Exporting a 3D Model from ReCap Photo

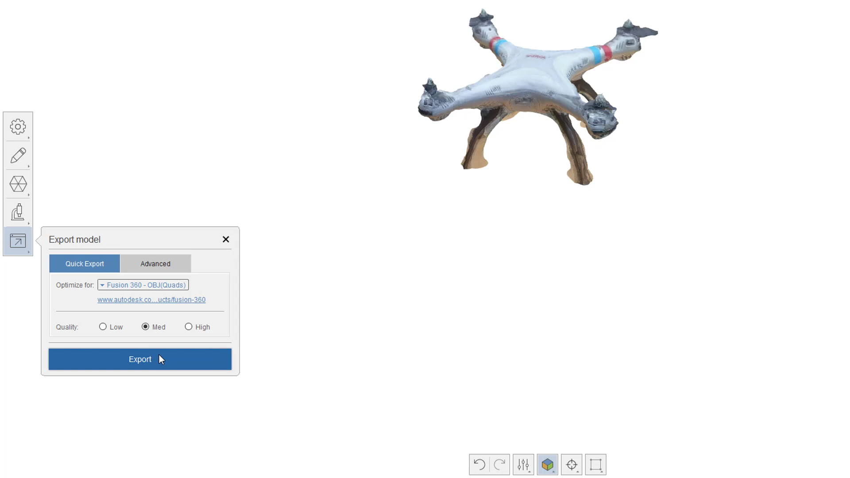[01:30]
And I have to pick a number between 10,000 and 20,000. And that's basically what's going to end up happening here in a simplified low, medium or high quality. So I'm gonna go ahead, go ahead and hit export here.